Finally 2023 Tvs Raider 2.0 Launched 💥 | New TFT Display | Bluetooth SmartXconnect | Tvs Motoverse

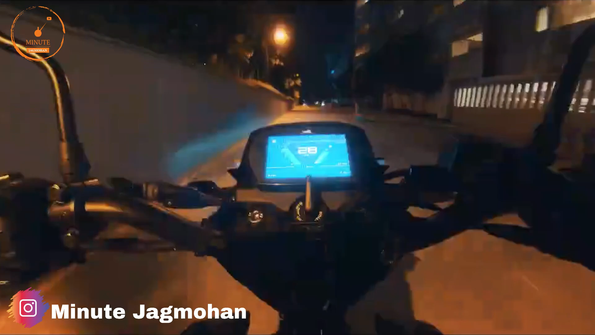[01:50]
और राइट हैंडल बार पे एक आपको मेनू टॉगल बटन मिल जाएगा,